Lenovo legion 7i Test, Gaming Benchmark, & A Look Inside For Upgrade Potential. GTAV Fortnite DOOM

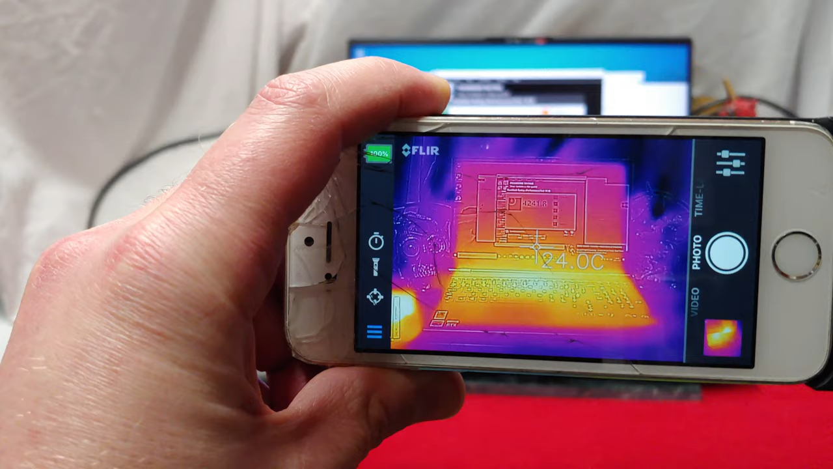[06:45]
Okay, this is how warm it is. It is exactly this warm. Check out the power supply over the left.
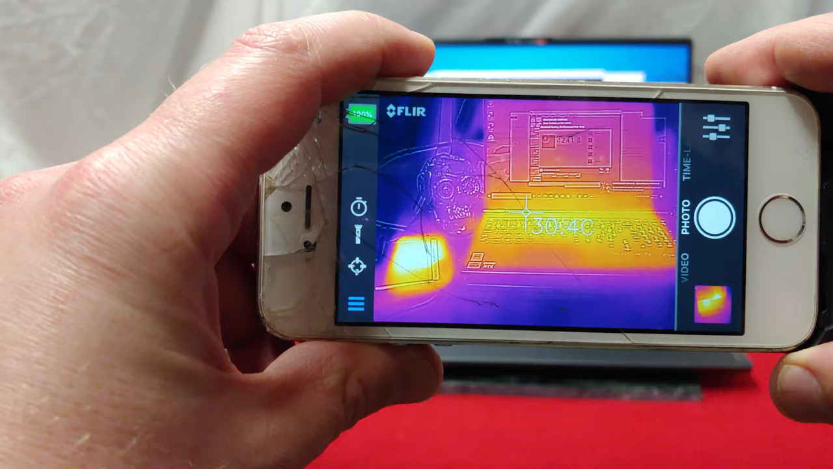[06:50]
On screen: spot 30.4°C
Man, that thing really takes all the heat. That seems to be where a lot of the heat from these units come from. Wow, I wonder if I can get a reading on that. So, that's 18, 34, 35.
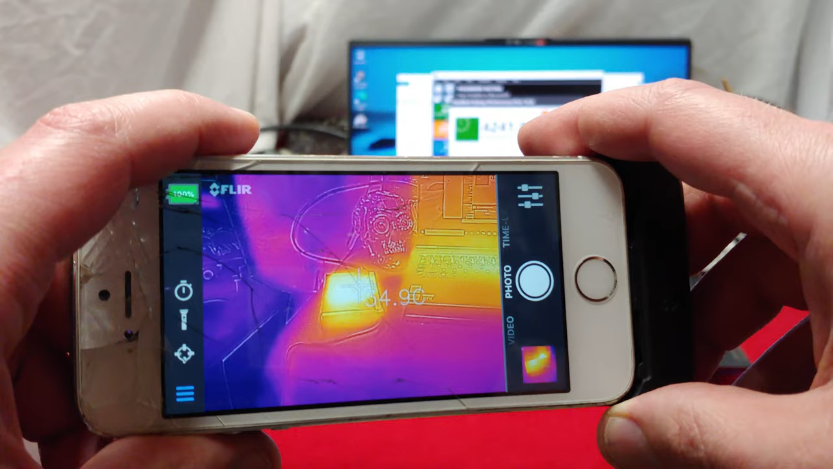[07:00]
I really don't think I've put it through a whole lot, but next up, I will put it through a whole lot.
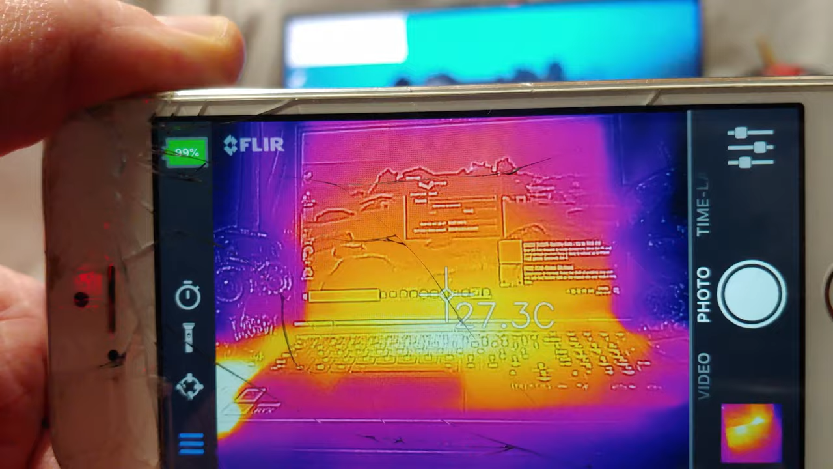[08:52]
On screen: spot 27.3°C
As you can see, it's definitely gotten a wee bit hotter. Look at that power supply glow. Oh, my goodness.
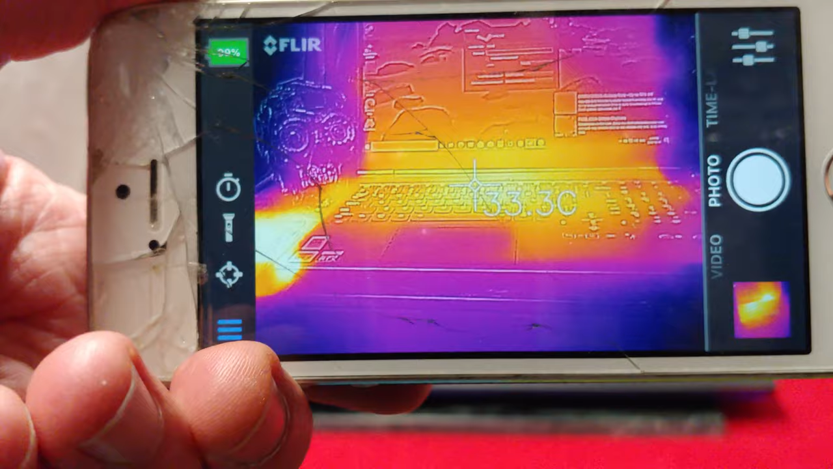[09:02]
Yeah, so gaming definitely put some more heat on this system. But I'm not feeling it as bad as I did with the P-series.
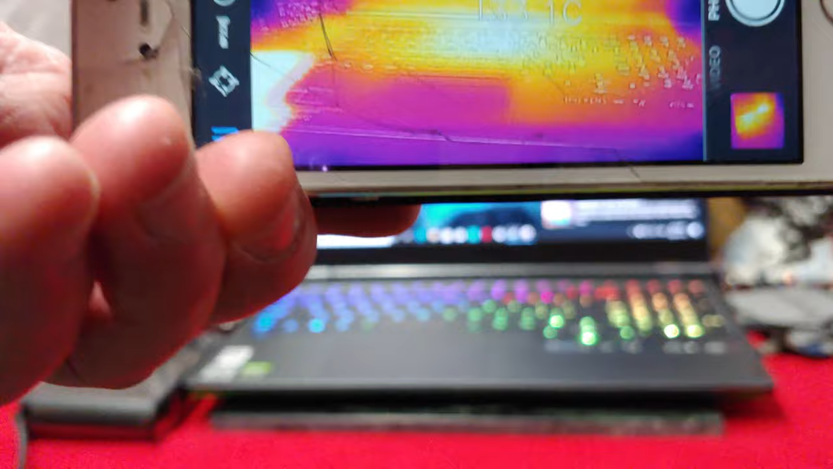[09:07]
The P-12 and P-13, I think it was.